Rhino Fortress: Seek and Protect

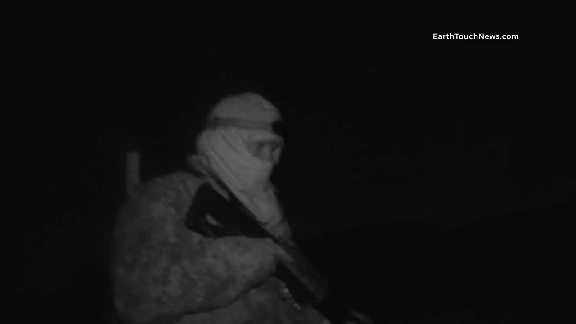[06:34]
After walking for miles, trying to pick up on Spur, Cole notices a change in Diego's behaviour. He's signalling that something's up ahead. He's here for us. It was indicating a dangerous game,
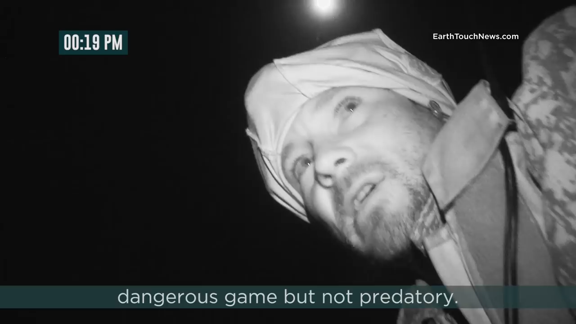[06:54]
but not predatory, like I heard before, like a rhino.
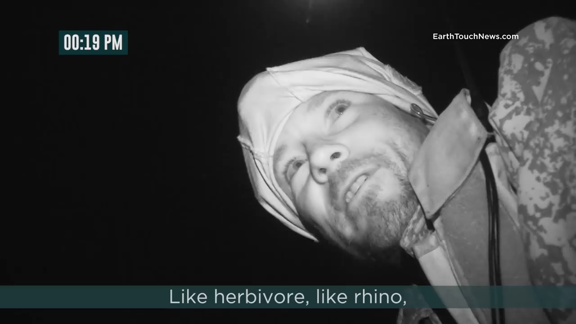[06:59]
From what I saw, I would say,
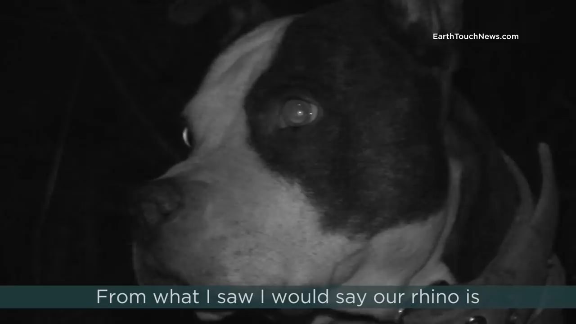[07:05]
our rhino is straight ahead, probably.
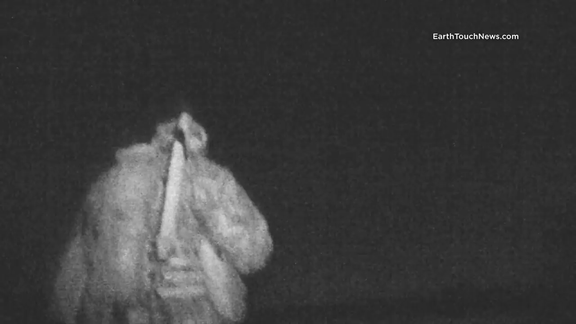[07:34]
They cautiously move out on a dirt road, and immediately pick up on Rhino's spoor.
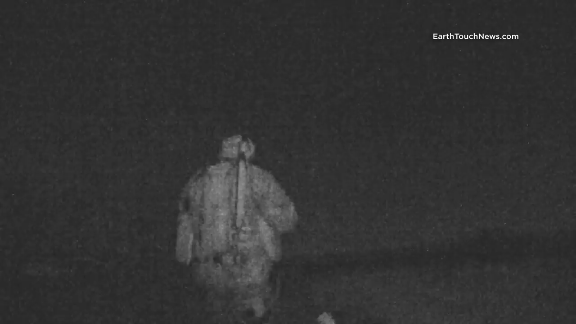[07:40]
Without warning, Cole walks straight onto the bull who's hidden behind a small, dead bush. He knows Cole's there, and doesn't seem too happy about it. It's a stalemate. Any sudden movements could cause the rhino to charge, and with zero protection, it could be catastrophic. A tense game of hide-and-seek begins. Diego knows not to make a sound.
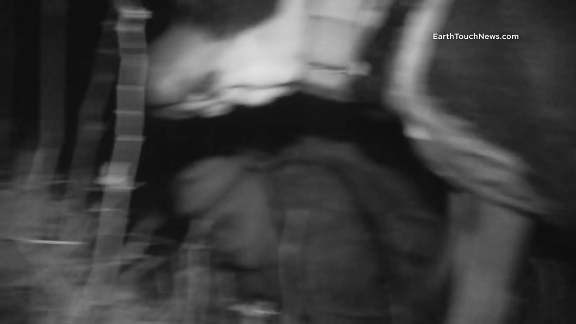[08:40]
He slowly moves out, and lays an ambush close to the asset.
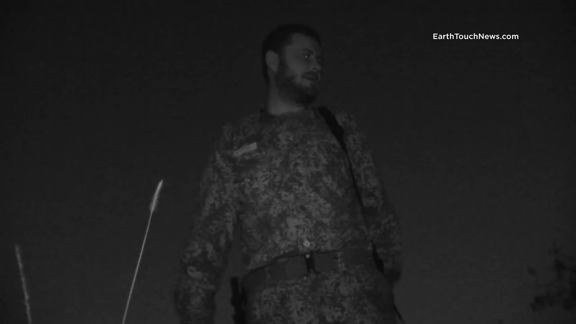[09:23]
while the anti poaching team settles in for the night. It's a full moon and the bush is bright so they must be alert.